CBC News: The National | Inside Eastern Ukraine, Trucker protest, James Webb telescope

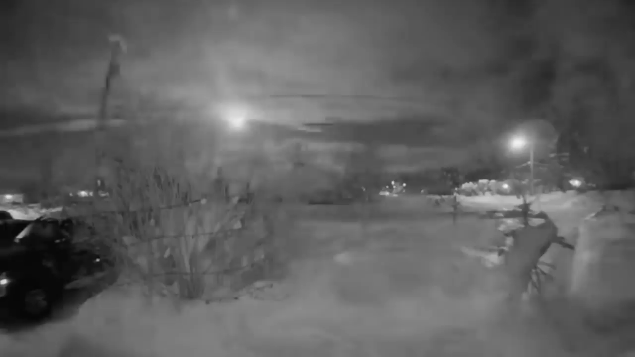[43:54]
I saw a really bright flash and a huge tail streaking across the sky. And the sky was literally lit up because of that meteor, because it was so bright. The first thing came into my mind, okay, this was a bolide, which is also a meteor, but much bigger than a meteor. And we have, you know, millions and millions of meteors just in the space. Meteors are nothing but just debris in space.
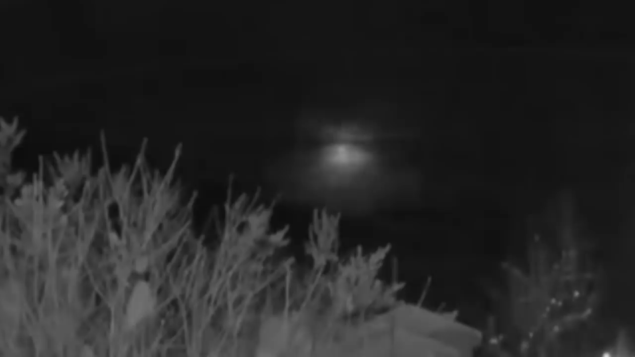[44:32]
And when these bolides enter our Earth's atmosphere, they explode. And then, you know, when they explode, you can see a bright flash of light.
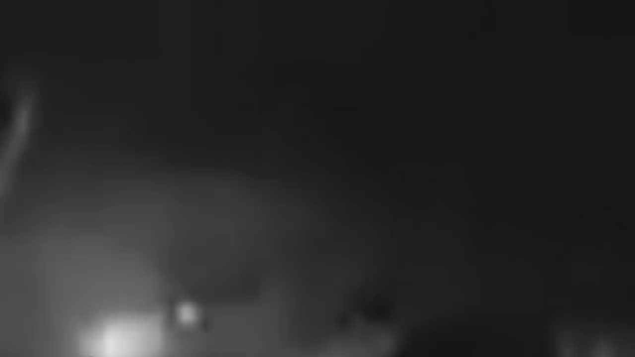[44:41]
You see meteors if we get clear skies, clear night, you know, and if we go out of town where there's no light pollution. Millions and millions of meteors, and I've been looking up at the night sky like a billion times, and I've never seen one.